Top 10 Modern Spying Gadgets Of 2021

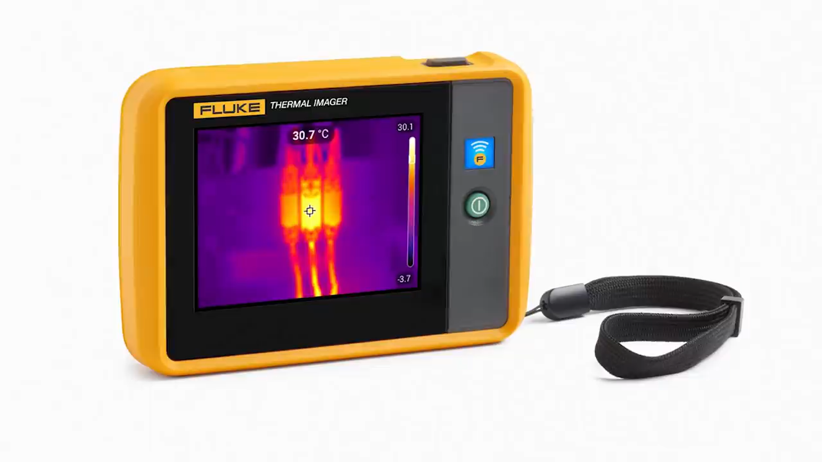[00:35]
On screen: spot 30.7°C
there are always ways we can transform our cell phones into spy gadgets that truly are movie worthy.
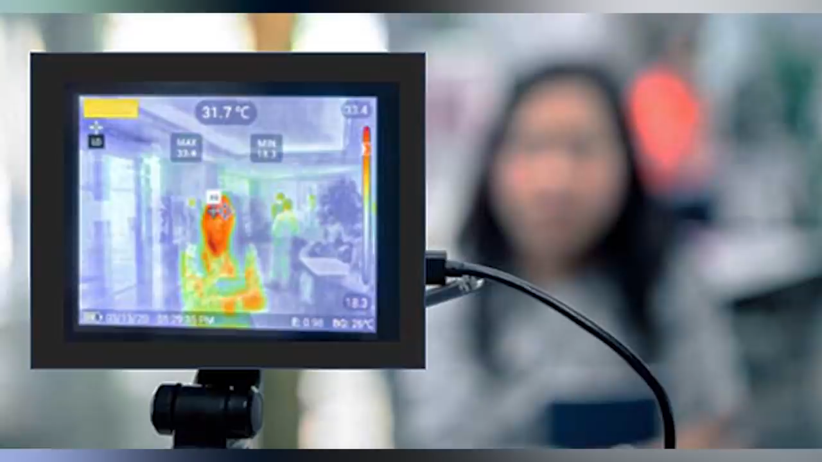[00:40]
On screen: spot 31.7°C
The company Seek sells different cell phone attachments that turn your phone into a proper thermal camera.
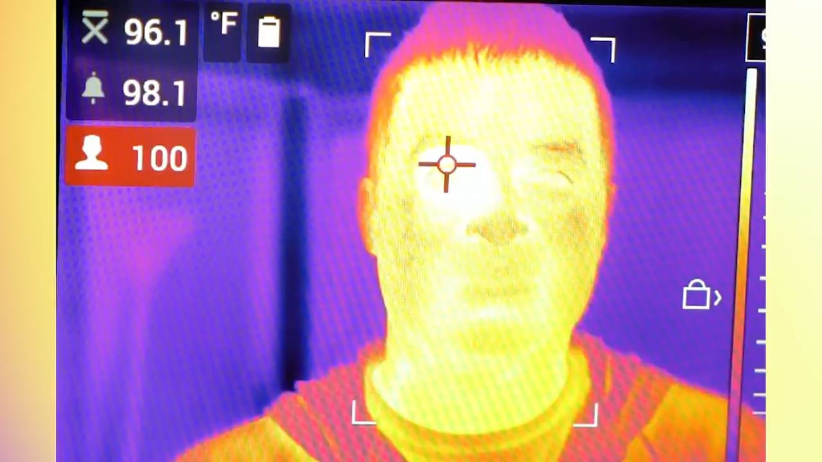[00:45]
These cameras can detect heat from 900 feet away and store the images on a micro SD card.